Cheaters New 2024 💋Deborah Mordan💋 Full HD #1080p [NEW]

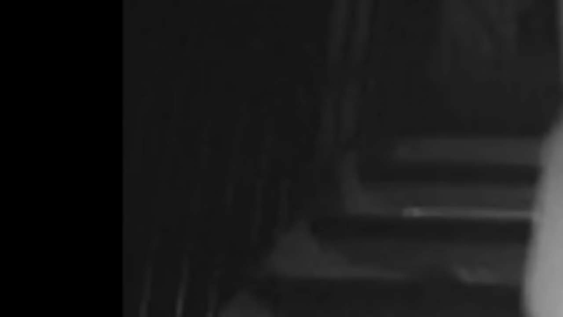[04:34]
With a special camera equipped with infrared lighting capabilities, investigators capture footage of Howell and companion in a romantic interlude in front of Howell's residence.
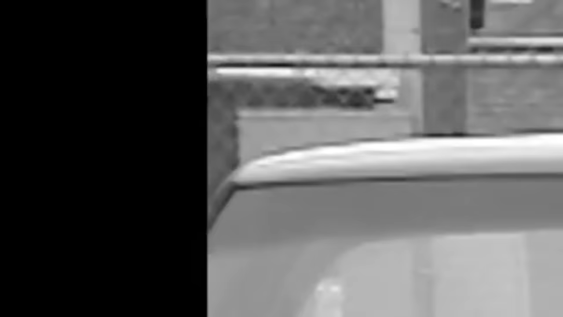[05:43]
Here they are actually making out pretty heavily. When he went to take her back, they pulled in the back of the pager shop, and I guess she had a little extra time before she had to go back to the shop.
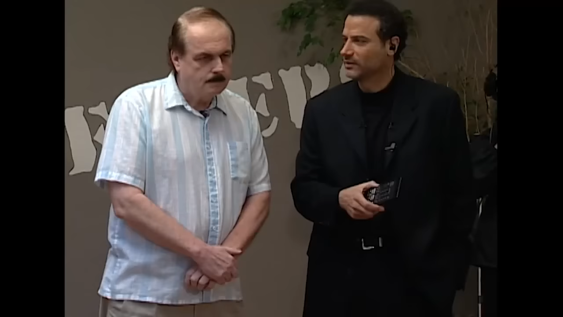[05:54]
But as you can see, this is, I think that would be the evidence that you were looking for. Yeah, definitely. There was another time, and I hate to say it like this, but she was at your house,
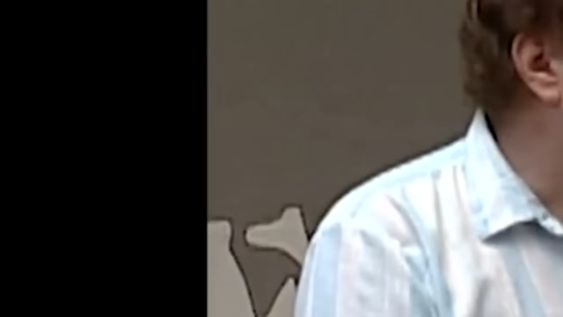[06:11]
left your home, and went straight to his house.
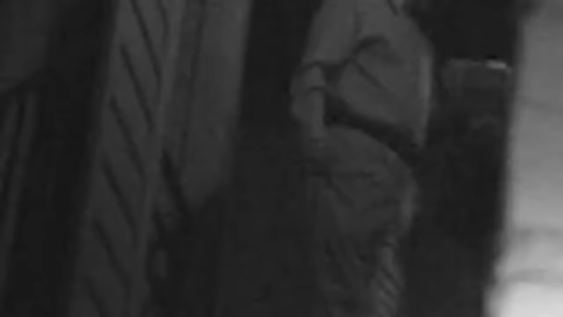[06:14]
He actually goes into her house at this point and stayed for hours. Unbelievable.